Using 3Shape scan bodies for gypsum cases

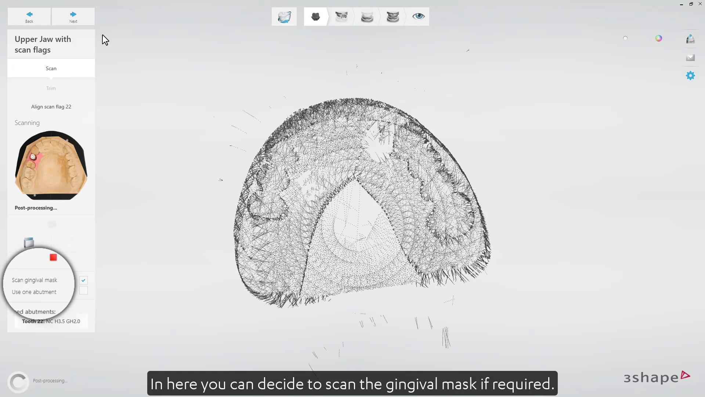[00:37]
In here, you can decide to scan the gingival mask if required.